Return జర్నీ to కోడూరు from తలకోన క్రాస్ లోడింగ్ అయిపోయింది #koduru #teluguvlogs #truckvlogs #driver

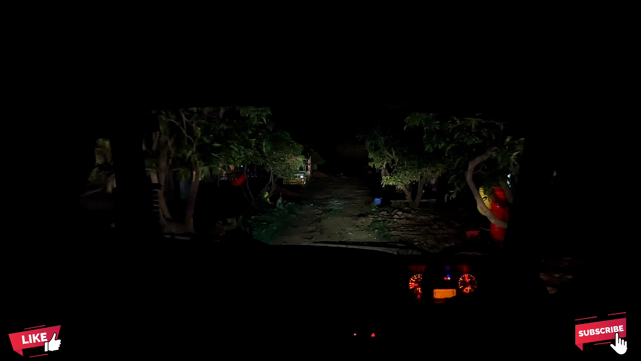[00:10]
ఇక్కడ ఫామ్ దగ్గర కొద్దిగా అన్లెవెల్ ఉంటుంది రోడ్డు, మాడి చెట్లు అంతా.
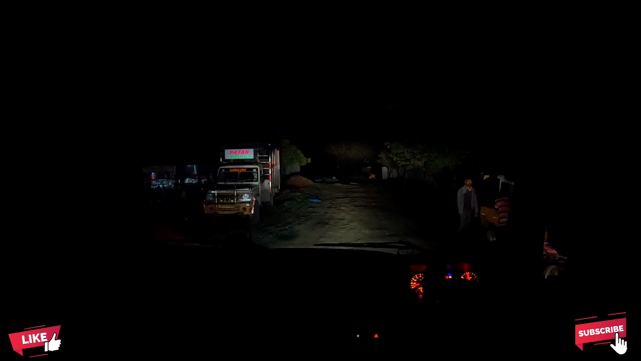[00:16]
లోడింగ్ చేసేదానికి అన్నోళ్ళు అయితే ఆటోలో వచ్చారు.
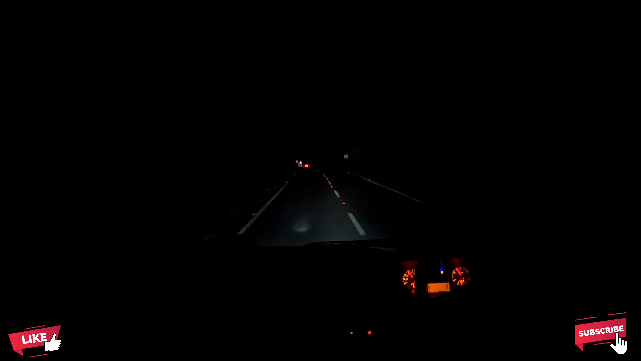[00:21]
దారంతా అయితే నాకు పాము మెడికల్ తిరిగినట్టు మెలికలు తిరిగైతే ఉంది. అటు ఇటు అటు ఇటు. ఇది కూడా కోడూరుకు వస్తుంది వెహికల్.
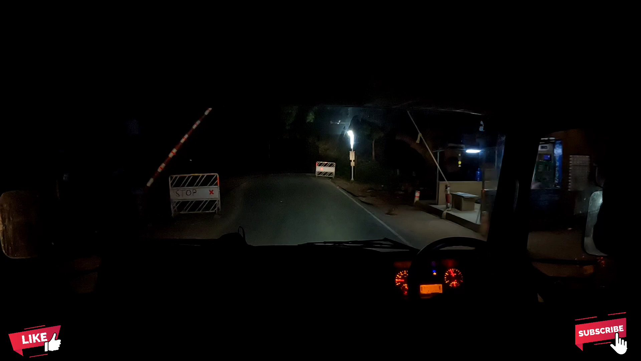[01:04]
చల్లగా నిద్రపోతున్నారు. అలిపిరి ఇక్కడి నుంచి నడక మార్గం ఉంటుంది, ప్లస్ రోడ్డు మార్గం ఉంటుంది తిరుమలకి వెళ్ళడానికి.
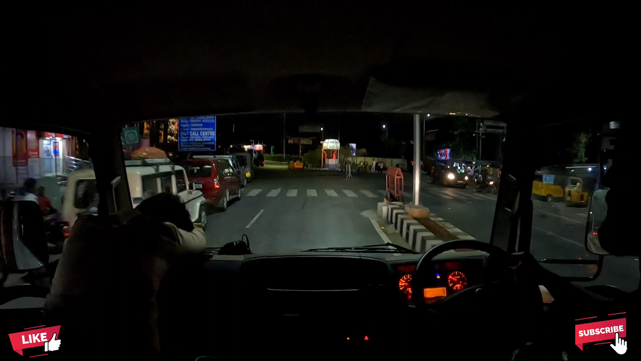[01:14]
క్రాసింగ్ చేయాల్సిన టైం వచ్చింది మిత్రమా.
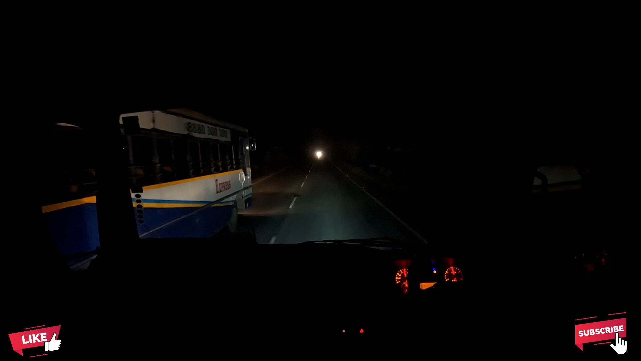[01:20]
ఇంకా ఓవర్ టేకింగ్స్తో చంపేయాలా. సో ఇంకైతే ఓవర్ టేకింగ్స్ కింద ఓవర్ టేకింగ్ ఈ రోడ్లో. కడప తిరుపతి రోడ్డు ఏం కొడుతున్నాడు వీడు. ఏఆర్బిసి విఆర్ ట్రావెల్స్.
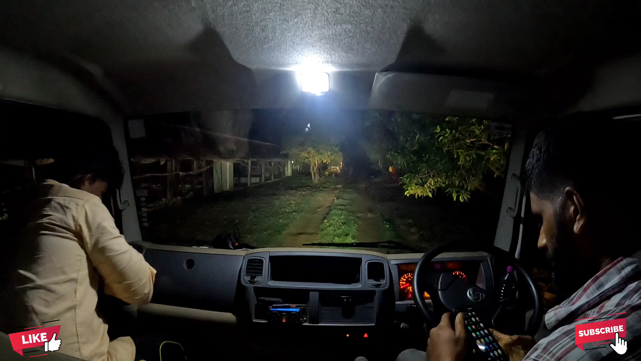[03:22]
చూడండి రోడ్ జర్నీ అయితే. ఇక్కడ ఫామ్ దగ్గర కొద్దిగా అన్లెవెల్ ఉంటుంది రోడ్డు, మాడి చెట్లు అంతా. లోడింగ్ చేసేదానికి అన్నోళ్ళు అయితే ఆటోలో వచ్చారు.
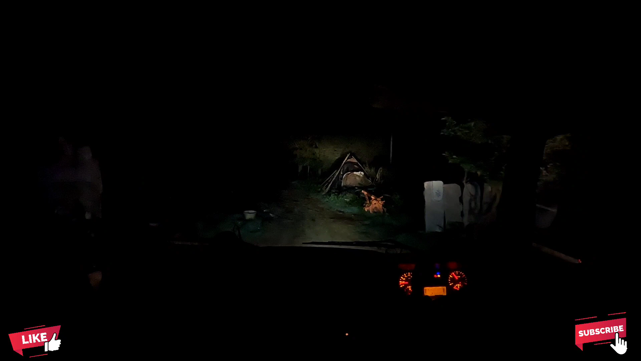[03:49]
సో ఇక్కడైతే రైట్ కట్ అవ్వాలా. ఫామ్లో నుంచి బయట వచ్చిన తర్వాత ఫుల్ కటింగ్.
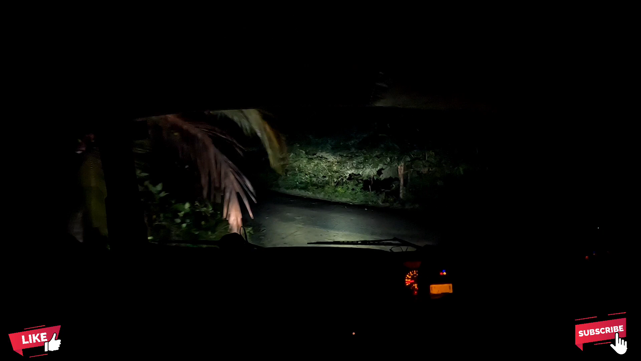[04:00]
ఇక్కడి నుంచి బాక్రాపేట వరకు కొద్దిగా రోడ్ అంతా సింగిల్ రోడ్డుగా, కొద్దిగా సింగిల్ రోడ్డు కంటే ఇంకొంచెం పెద్ద రోడ్డు అయితే ఉంటుంది మనకు.
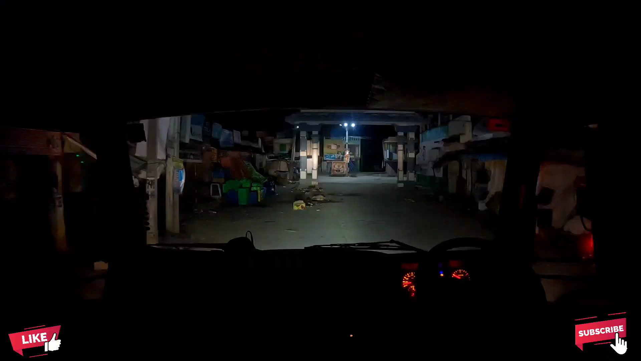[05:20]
సో ఇలా బాగ్రాపేటకి అయితే వచ్చేసాము. ఇదైతే బాగ్రాపేట టౌన్.
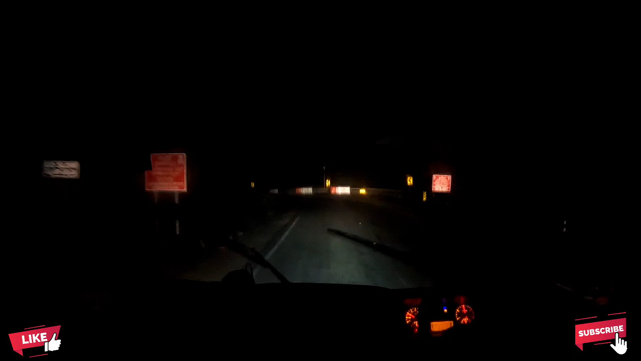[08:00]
ఇలా డౌన్ అయ్యేటప్పుడు చాలా డేంజరు. ఇక్కడ చాలా వెహికల్స్ అయితే అప్ సైడ్ అయిపోయాయి. కూల్ క్లైమేట్ ఉంది కదా, కొద్దిగా అర్థం మసక మసకగా వచ్చేస్తుంది. ఫాగీ గ్లాస్ వస్తుంది. ఫాగీ
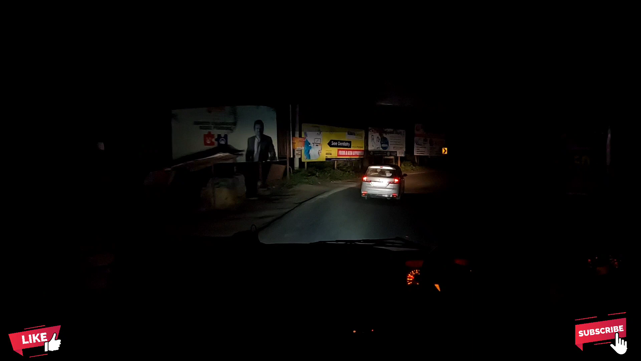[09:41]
ఇలా రైల్వే క్రాస్ దగ్గరికి అయితే వచ్చేసాము. అబ్బా గేట్ అయితే పడలేదు, ట్రాక్ అయితే క్రాస్ అయిపోతాము. మామూలుగా అయితే ఈ టైంకి పడుతూ ఉంటుంది.
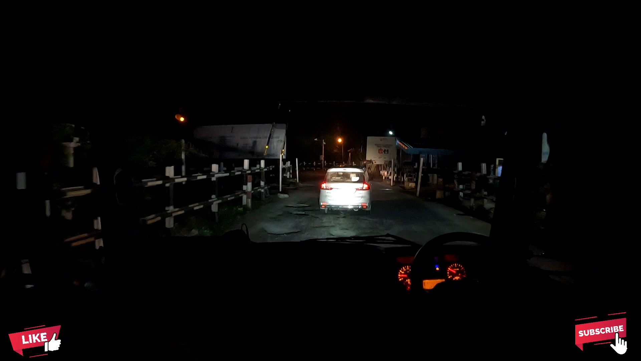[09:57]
అయిపోయాం.
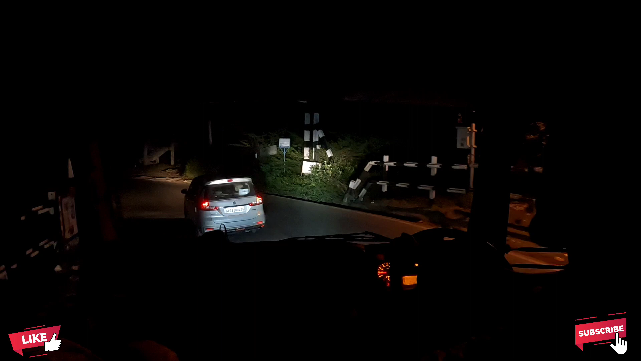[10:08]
ఈ బ్రిడ్జ్ రెడీ అయిందంటే బ్రిడ్జ్ రోడ్డు బాగా ఈజీగా పైన అయితే వెళ్ళిపోతూ ఉండొచ్చు ఫ్రీగా, ఈ గేట్తో అంతా ఇబ్బంది లేకుండా.
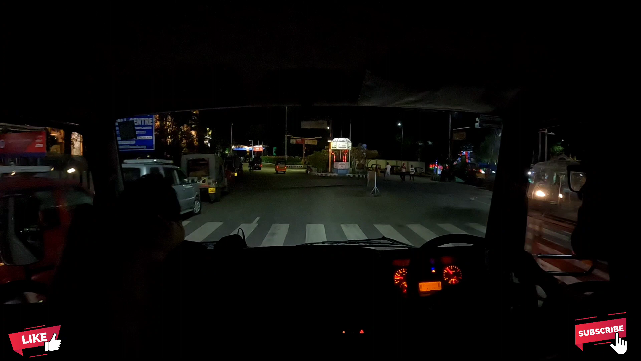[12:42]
సో అందరూ క్యూ అయితే కడుతున్నారు. 3:00 అయితే గేట్ ఓపెన్ చేస్తారు కదా, సో ఆ టైంలోగా ఇక్కడైతే వెయిట్ చేస్తూ ఉంటారు.
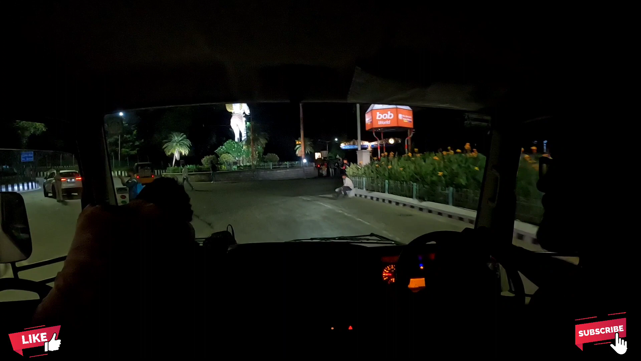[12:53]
టయానికి గేట్ ఓపెన్ చేయడం మొత్తం అంతా లైన్గా వెళ్ళిపోతారు.